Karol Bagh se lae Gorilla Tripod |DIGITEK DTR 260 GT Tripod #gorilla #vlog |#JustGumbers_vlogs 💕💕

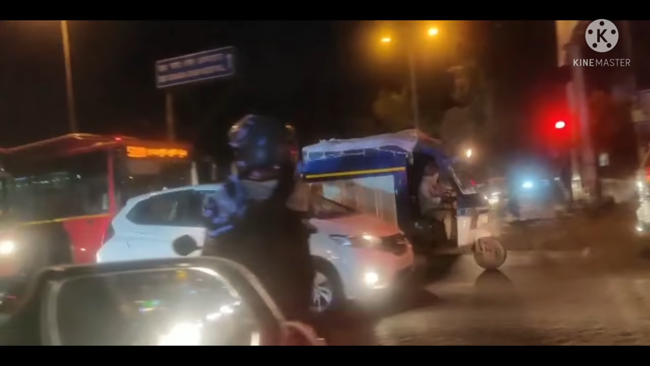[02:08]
अब गुर्दवारे जा रहे हैं सारे तो फिर भी जाम दिल्ली में तो हर जगा
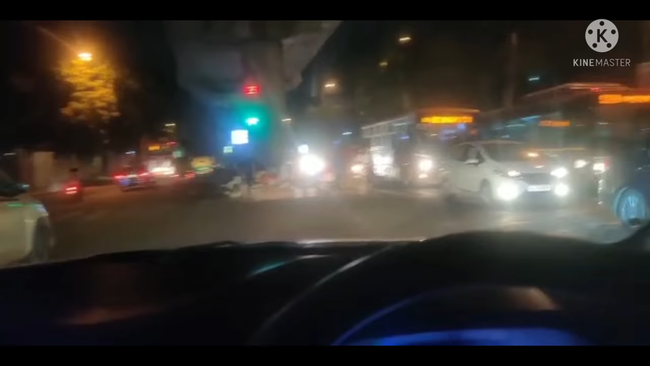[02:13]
जाम ही रहता है इस जाम का क्या करें अब बादी इतनी है